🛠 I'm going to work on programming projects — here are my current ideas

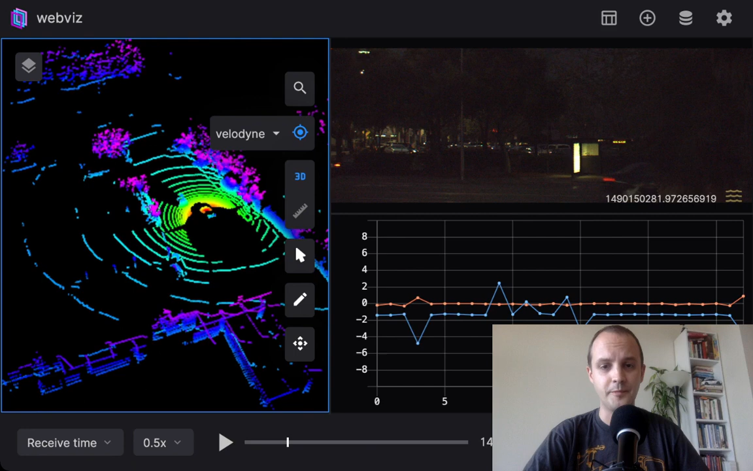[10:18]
It's part of General Motors. And we had a need there to visualize, uh, the data that was being, uh, recorded and generated, uh, as the car is driving around. And we managed to build it in a fairly generic way where it's, uh, compatible with, um, uh, with a lot of robotic systems. And so here we have an open source version of it that is running some data that is not coming from a cruise car, but from, uh, some, some other, um, publicly available, uh, source.